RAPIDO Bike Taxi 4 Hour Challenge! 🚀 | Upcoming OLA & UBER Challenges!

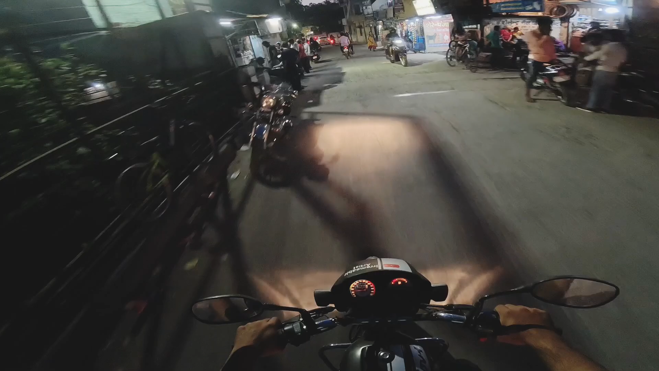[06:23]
पर क्या करें यार, कमाई भी ज़रूरी है और हगना भी ज़रूरी है, सब कुछ ज़रूरी है लाइफ में। अब फूड का ऑर्डर आया, जा रहे हैं इस, ये जो हमारा एरिया है घर के पास है, ये बारीघाट का पुल कहते हैं, यहाँ बहुत ट्रैफिक रहता है शाम के टाइम भी,